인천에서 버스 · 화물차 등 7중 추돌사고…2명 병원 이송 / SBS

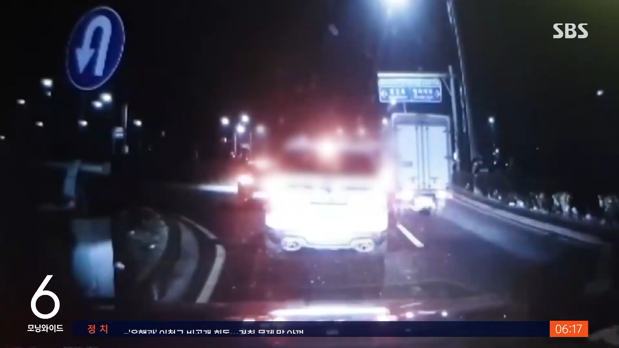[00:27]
사고 충격으로 화물차는 옆 차선으로 튕겨나가고 버스는 그대로 직진해 앞에 서 있던 승용차들을 잇따라 들이받습니다.